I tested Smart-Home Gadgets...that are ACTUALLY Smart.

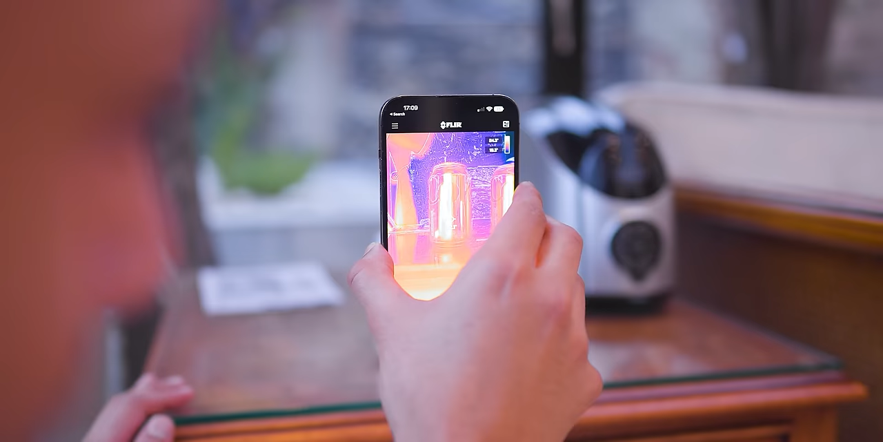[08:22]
So they're sitting at around 22 degrees Celsius each.
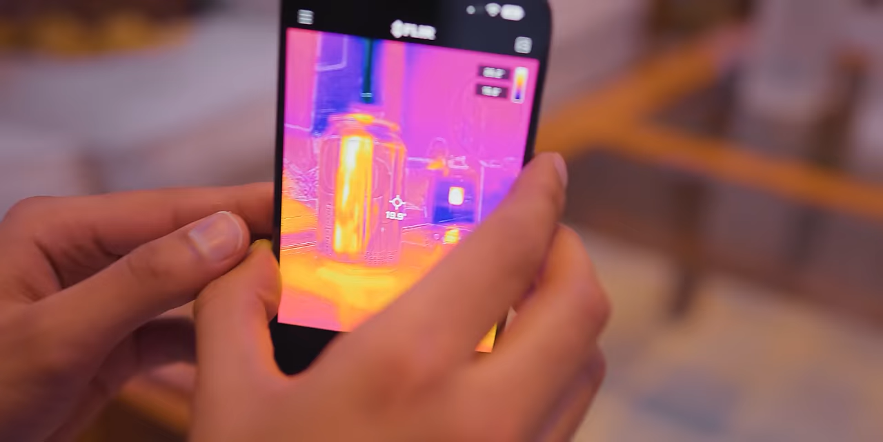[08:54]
So the one we've been keeping in the fridge is at about 19 degrees Celsius.